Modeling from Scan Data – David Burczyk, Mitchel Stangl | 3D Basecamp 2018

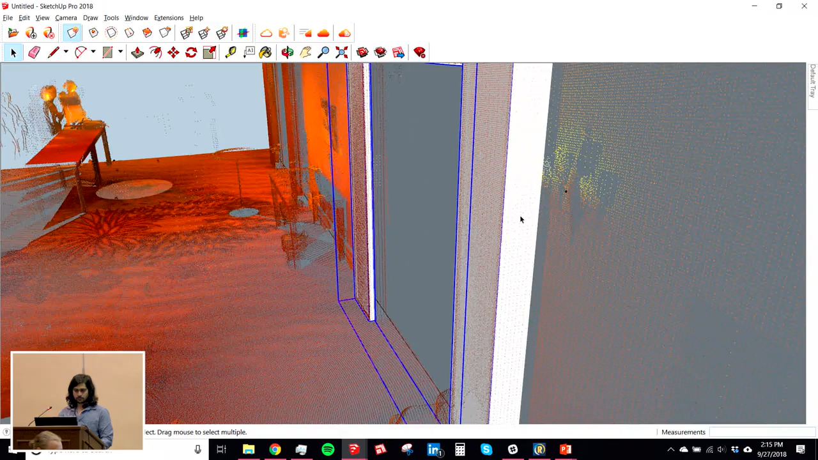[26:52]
It takes you longer to erase all the stuff that you don't need than it does if you just model over PDF. I mean, that's not always true.
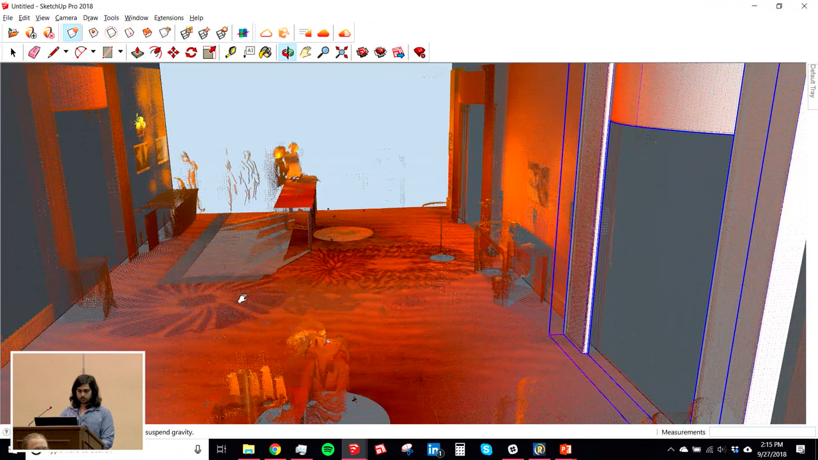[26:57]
But. And then just a question with workflow. From your scan, I'm not sure how long that takes, obviously it's about size, but from that, coming back to your office, what's the workflow to get to this point? Once you upload everything, and okay, let's just say this whole thing, so we know what size and scale. So yeah. Start to finish our workflow, first we've got some plane tickets. Take the data fly out, and we'd be here, and we take 30 minutes to scan the hallway.
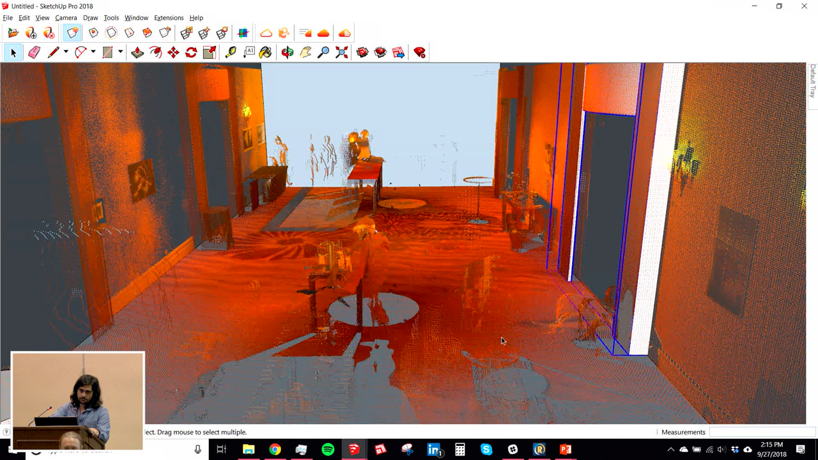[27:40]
Since we're here, we'd probably scan most of the other rooms too, since we're here. Take either a plane out the next day or even that afternoon. I like being home. Once you come back to the office, you'll be loading those scans into RealWorks. The importing and registration process will take for, you know, say something if we were to do this hallway, the courtyard,
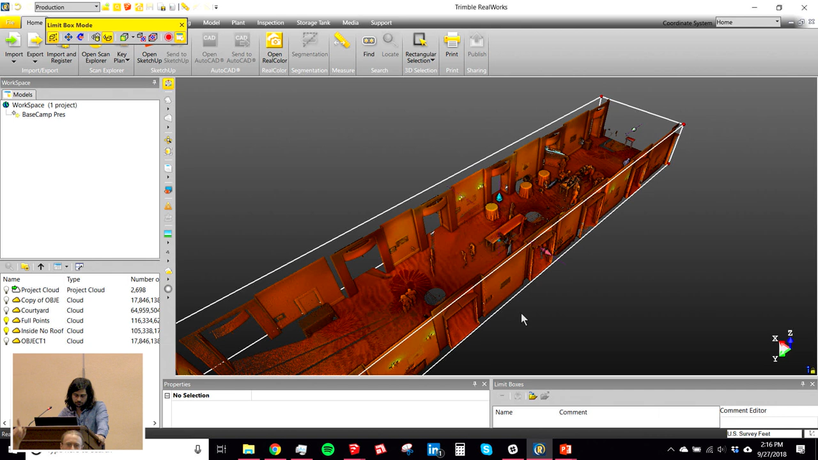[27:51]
and a couple of the levels, it'd take about a day, maybe 2 days.
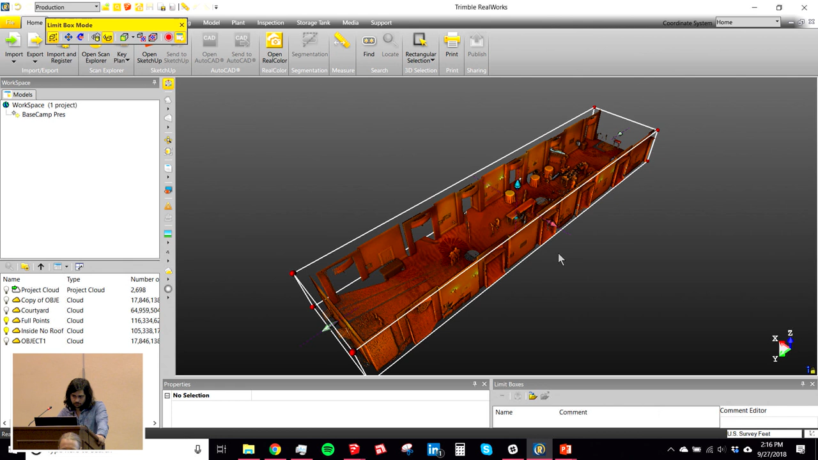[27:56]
And a lot of that is not a lot of input from us. We're using the automatic registration, so we push that button and walk away.
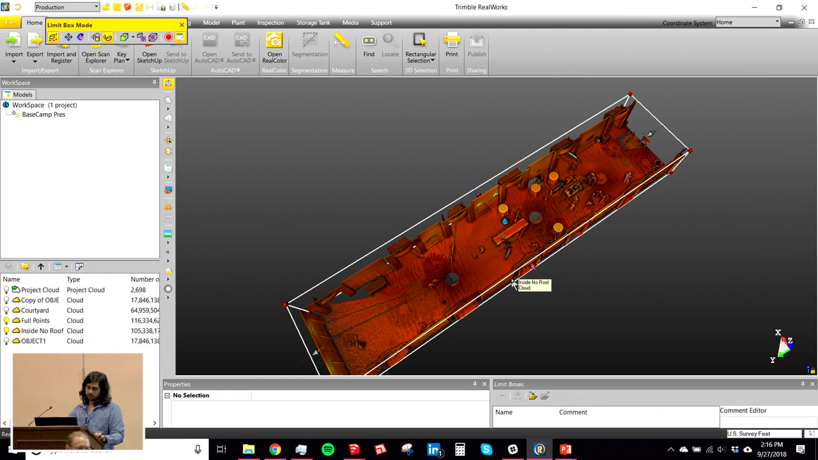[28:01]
Occasionally monitor the computer to make sure it's on, crashed or anything. Crashes doesn't happen very often. Once it's registered, then take that registered point cloud, segment it out. You know, there's going to be like the scans of the trees on the way outside, you know, some reflections from the windows, and cut them out, which takes an hour or two. Export it into the E57 file, and then load it into Indent as Kate did earlier.
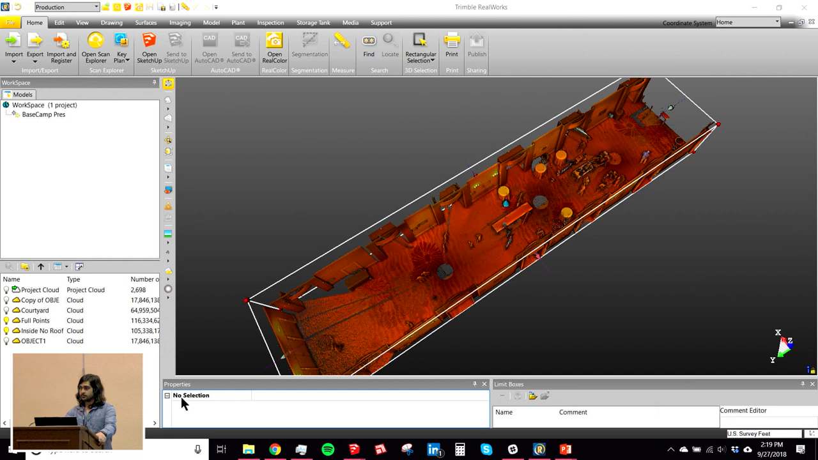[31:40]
Yep. This is kind of a question about the Trimble software. Yeah, RealWorks. If I take a ferro scan and I have an FLS, can I bring that into that software and mesh it? Yeah, absolutely. Yes. Yeah, you can do the registration of the FLS files. Talk about your process for aligning the scans, the point clouds, with other models that you already have going, like an existing model, coordination model, for instance. Right. Yeah. So.
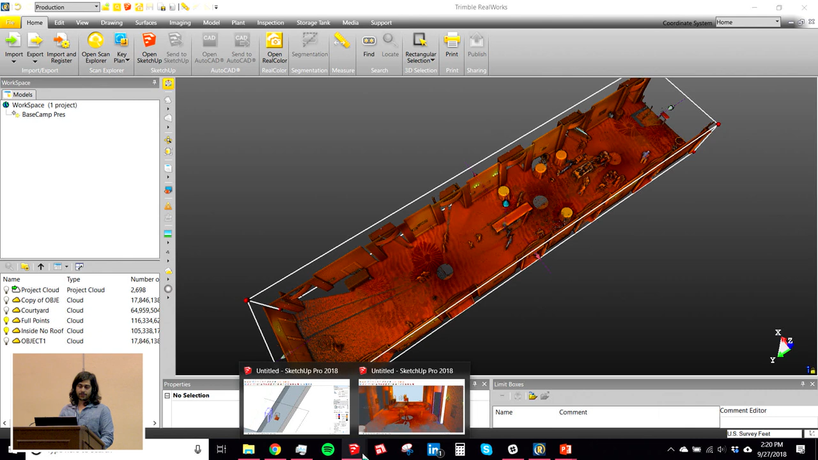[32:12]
Our workflow for that, since we don't geo-reference our models and they're all relative to itself,
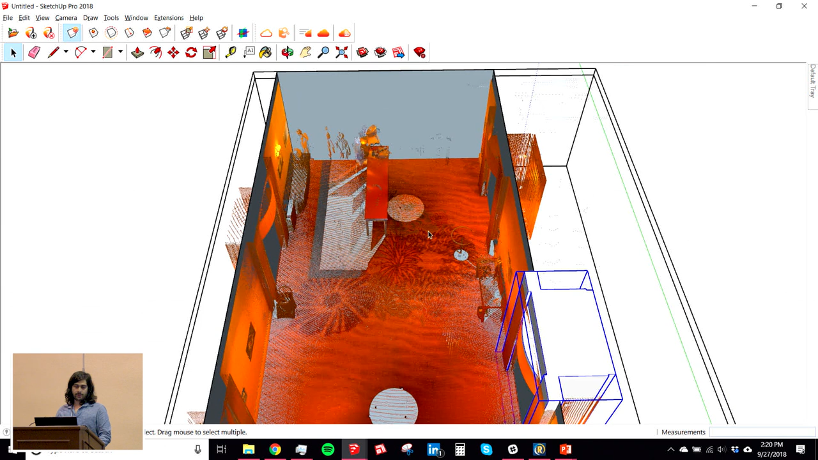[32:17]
we can just move around that scan or the model to the scan, and depending on what really works best.
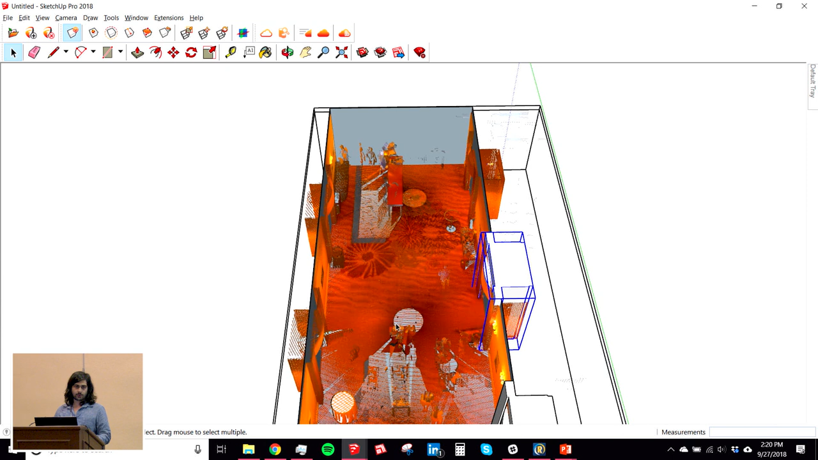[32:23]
Obviously, if you're moving the model to the scan, all your paste in places won't carry over.
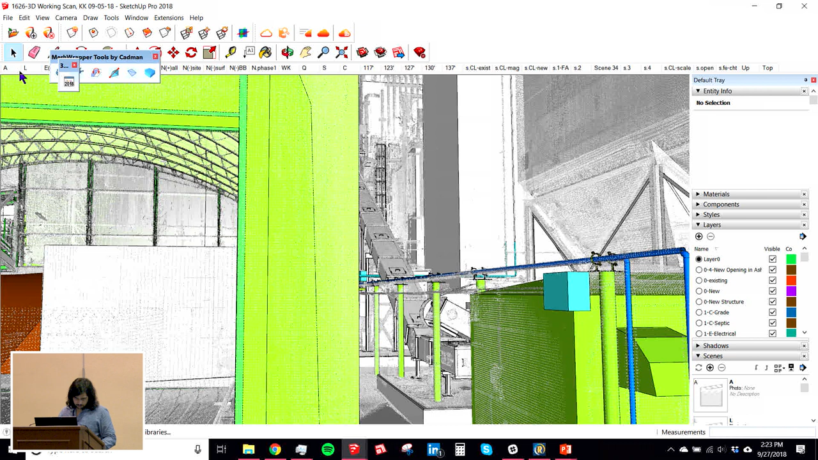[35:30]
You just select it and say, yeah, replace it with this actual location, and it'll switch it to the
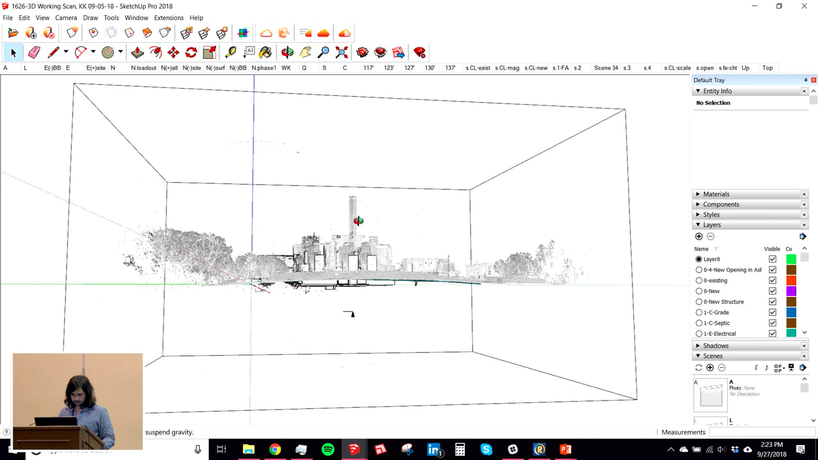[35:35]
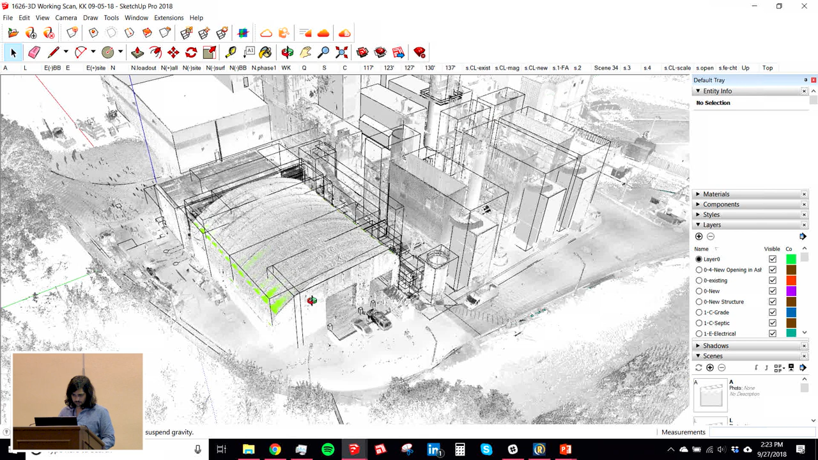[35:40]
So here's an example of
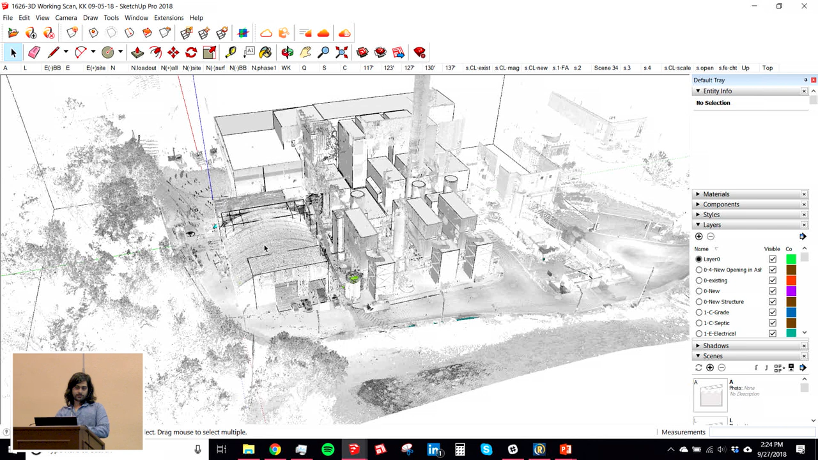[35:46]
a facility that we did an entire scan of and modeled from it. So I'll just turn off the cloud so you can see a little bit better.
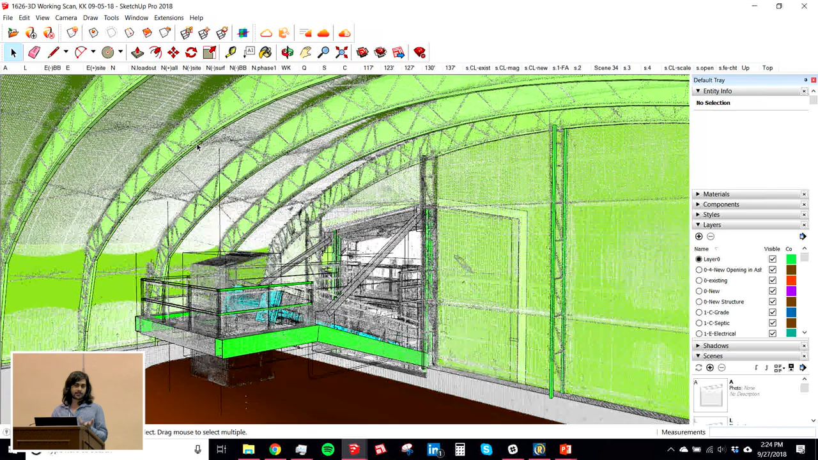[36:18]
So that's one of the examples that we do in modeling for while we're modeling undead with undead. So and again, this was a project that was scanned initially.
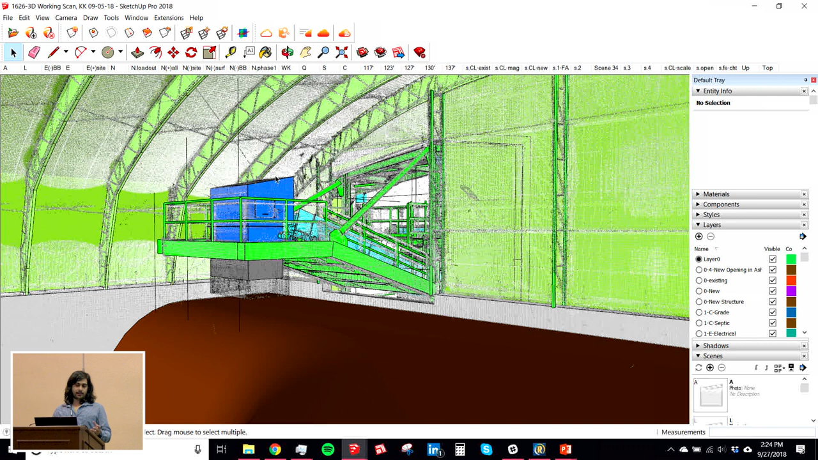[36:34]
And then just to capture the as-built conditions. And then this green building here is what we added.